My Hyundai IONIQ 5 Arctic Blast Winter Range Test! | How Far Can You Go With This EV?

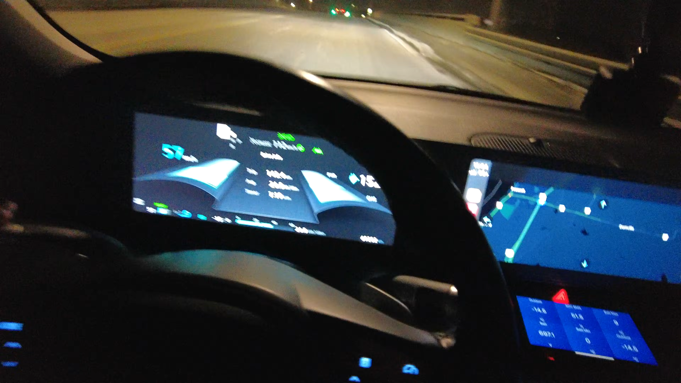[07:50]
So a pretty good time anyways to to do the turnaround. We'll get back on the highway over here.
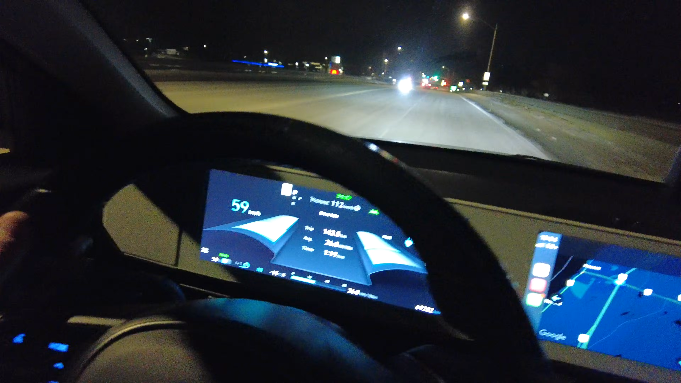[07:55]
We've traveled 143 kilometers. 26.8 kilowatt hours per hundred.
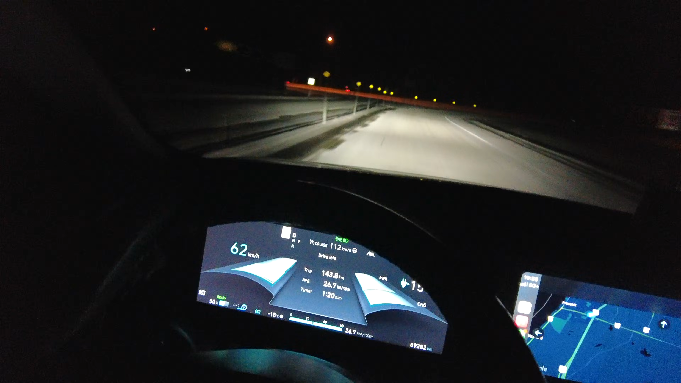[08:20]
We'll just go into this corner here. We'll get back up to 112 and we'll accelerate back up to 112 right before the on ramp. We'll get back on over here. And we'll continue driving on our way. There we go 112. Well 113. All right. We'll check back in shortly. We just turned around. Now we're heading eastbound on the 401 back towards Quebec.
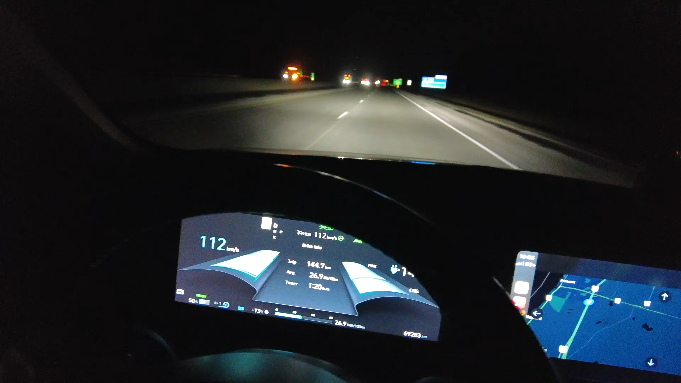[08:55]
Back towards Boudroy Dorio. 50 percent state of charge. 144 kilometers driven. We'll check back in soon. 40 percent state of charge update.
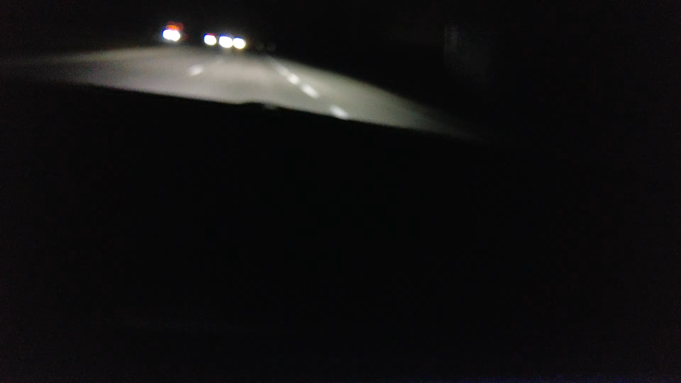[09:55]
We'll refresh that here. So it's showing 90 kilometers back to our destination.
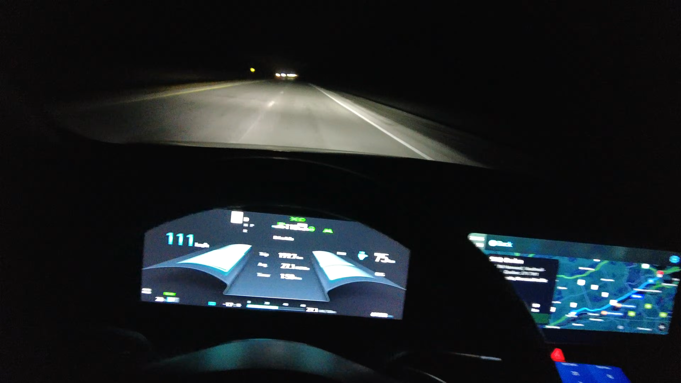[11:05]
So we'll see how much longer we can keep up and what the plan is going to be. It's all starting to fall apart very quickly.
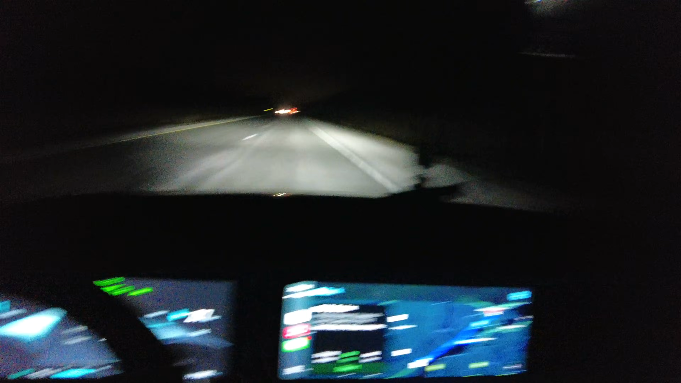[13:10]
Lawrence River. The St. Lawrence River is right there. This highway follows the St. Lawrence, but now where we are, we're pretty much right up against it. It's not even 200 or 300 meters away. Yeah, I think, as I said previously, we're going to have to bail out. I don't have access to a DC fast charger on the back of a trailer. Not yet anyways, but soon enough. Here we go.
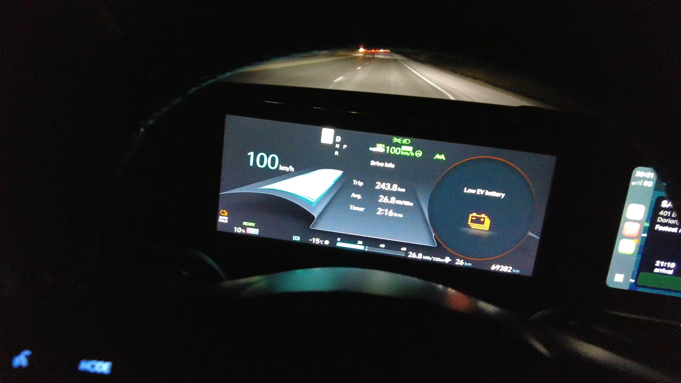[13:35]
It's already hit 10 percent state of charge, low EV battery.
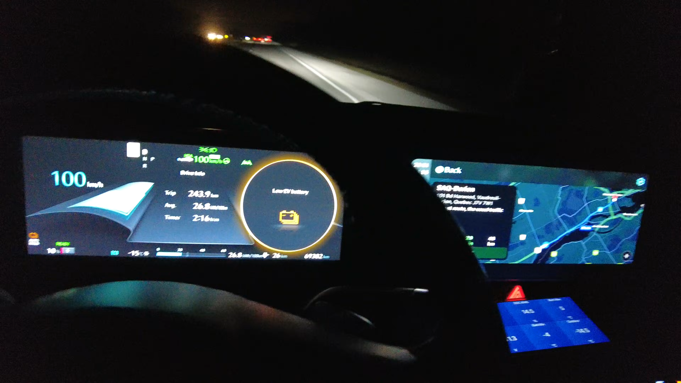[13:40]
I've mapped us in the satellite navigation in the car to Riviere Beaudet. So that's where I think we're going to see you.
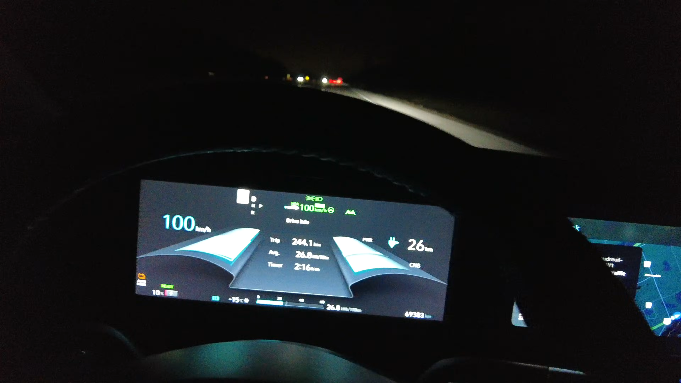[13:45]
We're going to have to bail out of this one. Sorry, folks. This is, wow, another bailout.
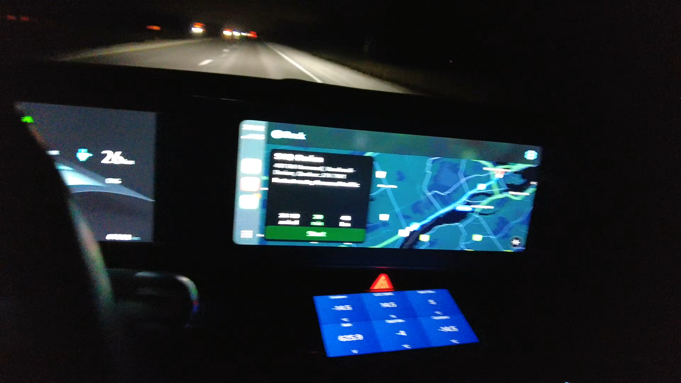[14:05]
Although we're showing 14.5 percent SoC BMS,
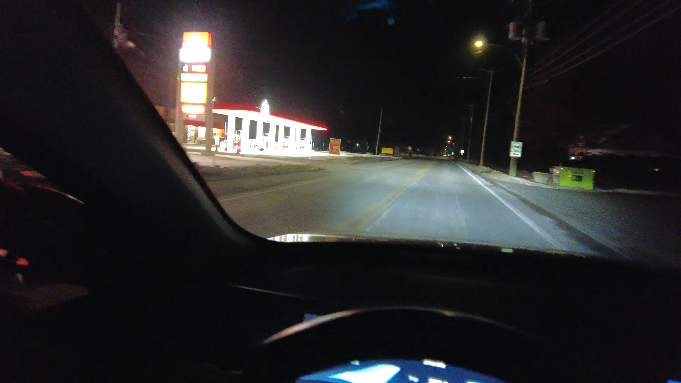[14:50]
at the ANW on the circuit electric 100 kilowatts.